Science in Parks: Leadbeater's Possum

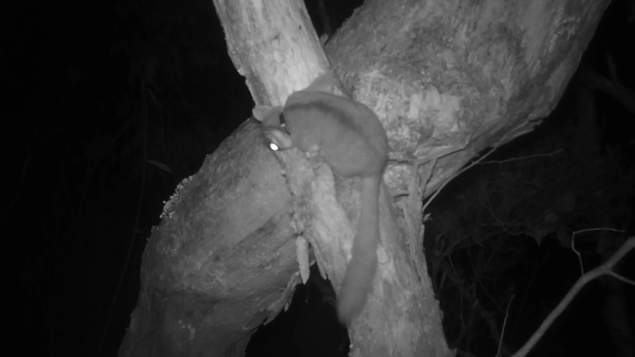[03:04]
We can use radio collars to better understand how they're moving through the landscape, looking at where they might be known shortages of natural hollows, and then we can look at whether nest boxes are appropriate for that location.
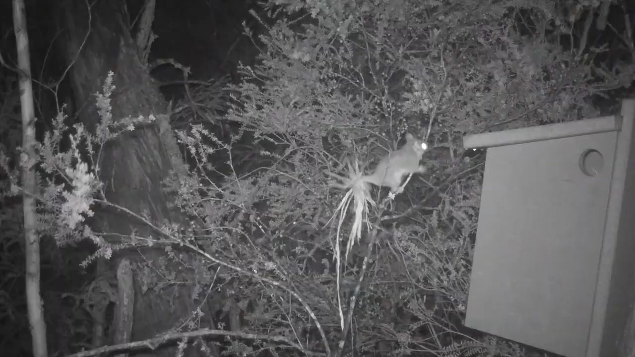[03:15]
Nest boxes have proved to be really effective, but the key thing about boxes is that they're not the solution. They're to bridge the gap whilst the natural trees form hollows.